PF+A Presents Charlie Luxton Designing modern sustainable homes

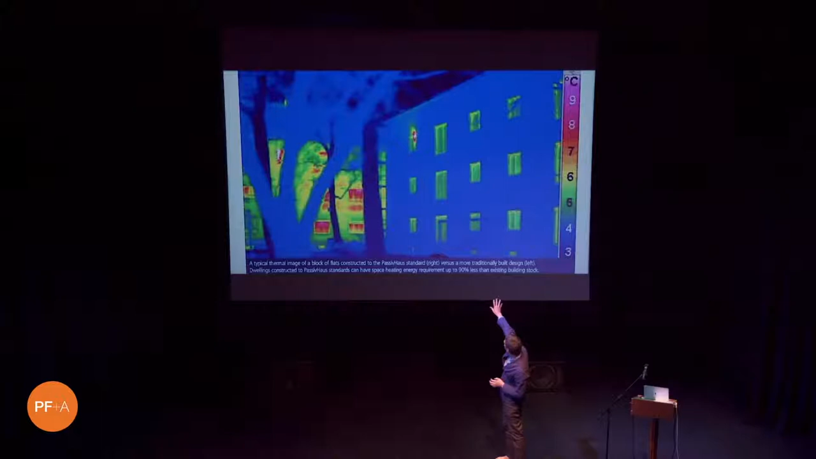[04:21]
On the right-hand side here, you have a passive house block of flats, and on the left you have a normal block of flats. It's an infrared camera, so it's registering the surface temperature of the buildings on a cold day.
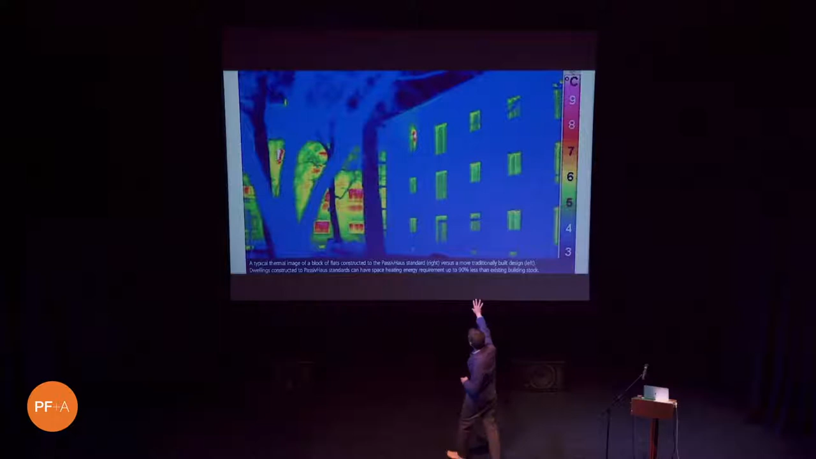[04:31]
So the building on the right is losing no heat because it's incredibly insulated and airtight. You can see someone's got a window slightly open there or a seal's failed, and you can see that. And then this building here is just belting heat out, okay?